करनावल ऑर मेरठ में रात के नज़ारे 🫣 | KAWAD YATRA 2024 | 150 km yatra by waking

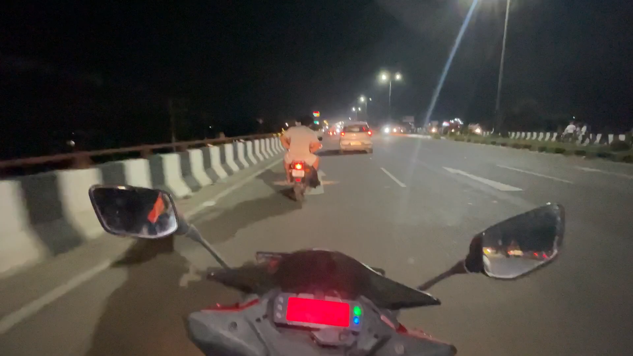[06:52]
दिली से अरदवार के लिए जाता है और इसी रस्तों पर मिलेंगे सारे टीजे इस साहां के लगब
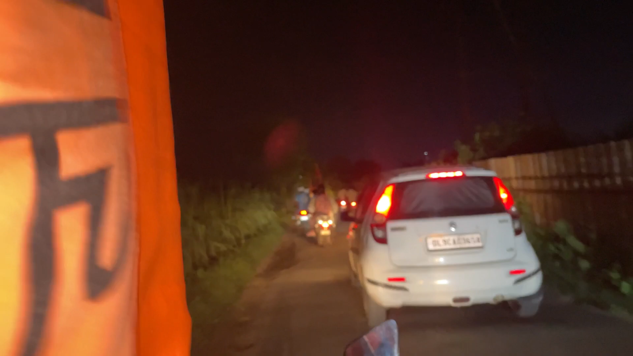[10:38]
से बाइट पर बैट गये हैं तीजे आगे हैं कम जम तीन किलो मेटर और तीन किलो मेटर